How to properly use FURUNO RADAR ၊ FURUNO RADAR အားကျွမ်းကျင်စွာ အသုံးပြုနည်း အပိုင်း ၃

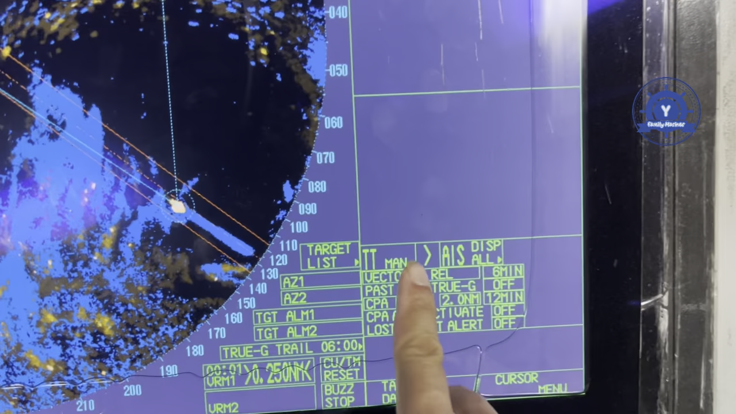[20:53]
pattern မှုက true pattern နဲ့ relative pattern
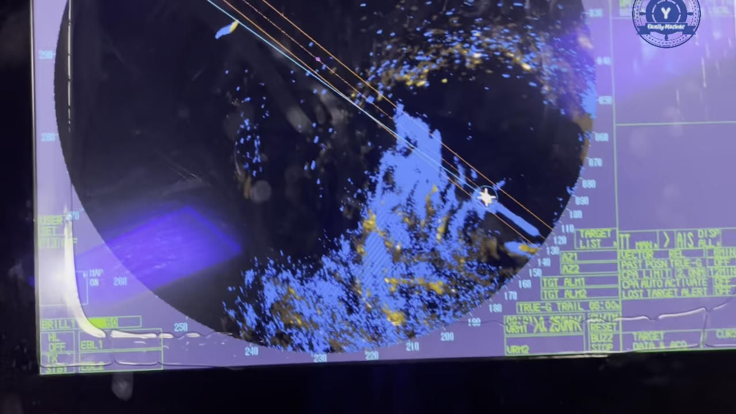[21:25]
အပြင်ကျွန်တော် tree ကိုပြန်ပြီးတော့ကျွန်တော်တို့ပြန် short ပြအောင်ပေါ့နော် tree အရင်များနေလို့
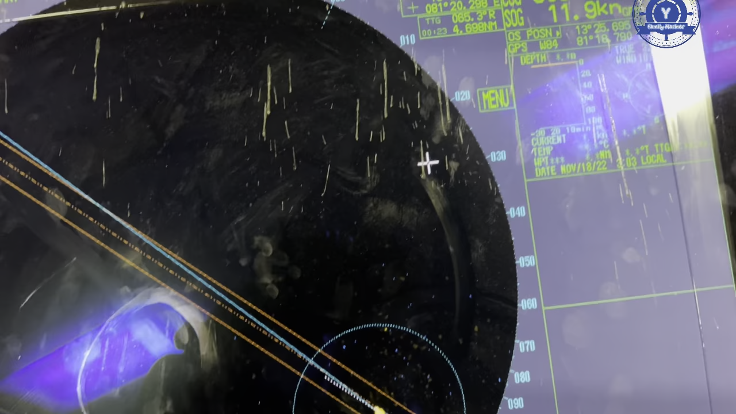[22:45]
menu ရောတစ်ချက်ဝင်ပေးပါဝင်ပြီးလို့ရှိရင်ကျွန်တော်တို့ဒီ anchor mac တို့ဒီ pn line
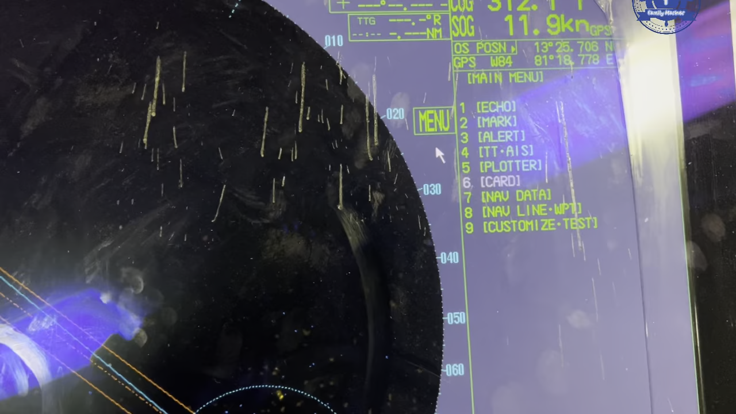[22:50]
တို့ဒီ mac တွေနဲ့ပတ်သက်တာမျိုးကြီးဆိုလို့ရှိရင်ကျွန်တော်တို့ဒီ menu ရဲ့မှာရှိရဲ့ဒီ
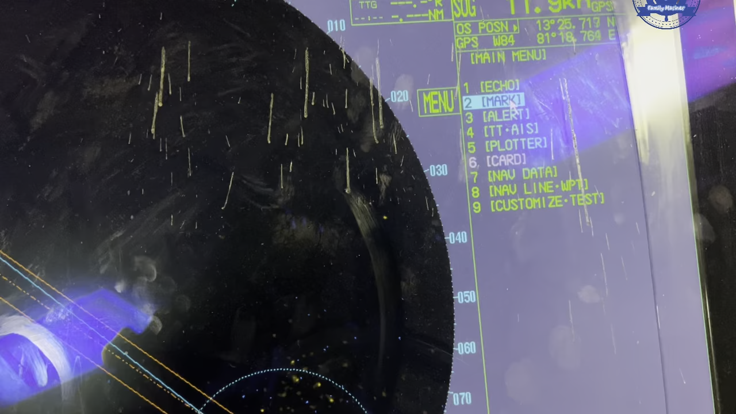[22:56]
mac ကိုကျွန်တော်တို့တွားလိုက်ရမှာပဲเนาะ mac ကိုဝင်မယ်ဝင်ပြီးဆိုရင်ဒီ pn line ကိုတစ်ချက် left
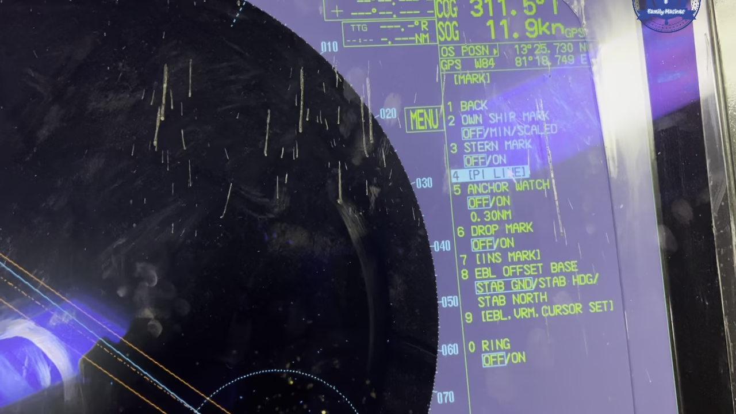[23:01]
click တစ်ချက်နှိပ်လိုက်မယ်ဒါဆိုရင်ကျွန်တော်တို့ pn line အပေါ်ကနေကြာလာမှာပေါ့เนาะ pn line ရဲ့ကျွန်တော်တို့ရဲ့
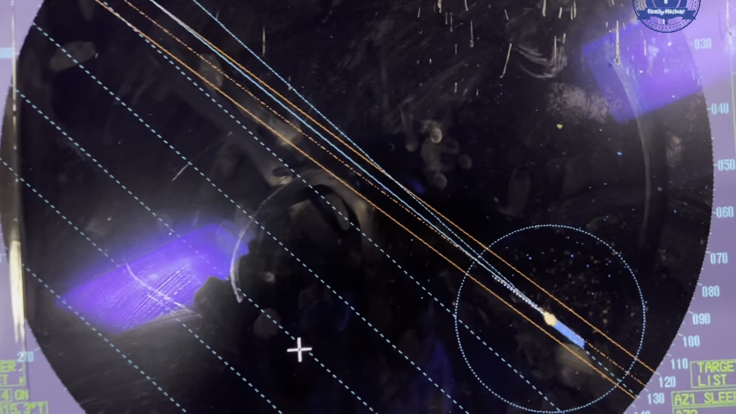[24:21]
ရဲ့ rain တွေကို rain တွေကိုရွှေ့ကျင်နေဆိုရင် cursor လေးကိုဒီအောက်ပေါ်မှာရှိရဲ့ rain
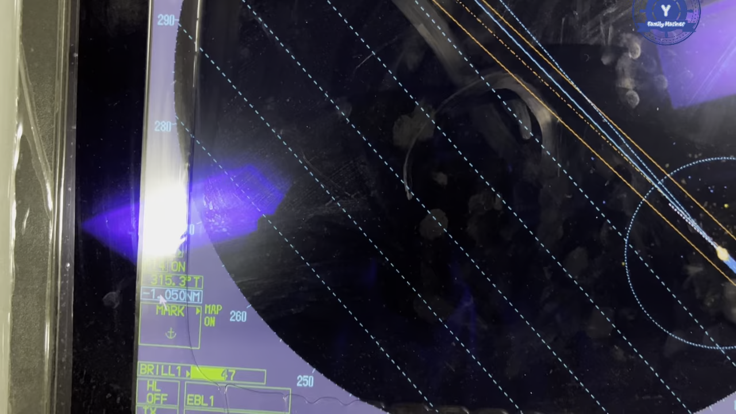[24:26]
လေးကိုထောက်ပြီးဆိုလို့ရှိရင်ကျွန်တော်တို့ဒီ PUYAN အန်ပေါ့နော်ဒီ PUYAN wheel လေးကိုကျွန်တော်တို့လိုချင်လို adjust
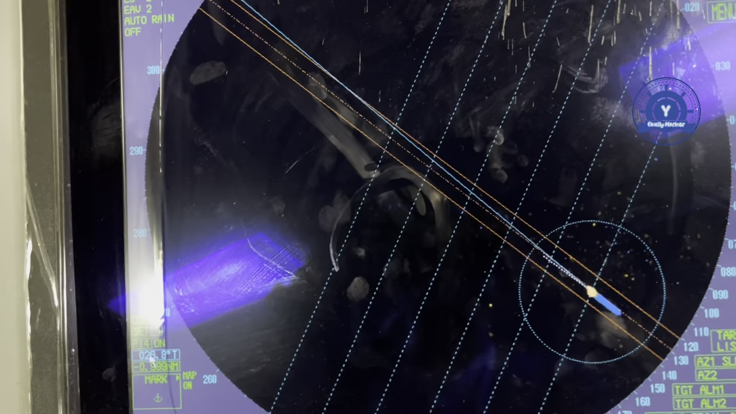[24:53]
line ရတာကျွန်တော်က PI line ကိုဘယ်နှခုရွှေ့တာလို့6ချောင်းရွှေ့ထားတဲ့အတွက်ကြောင့်မလို့သူက6ခုပုံနေတာပေါ့နော်အဲ့လိုမှမဟုတ်ဘဲနဲ့ကျွန်တော်က PI line ကို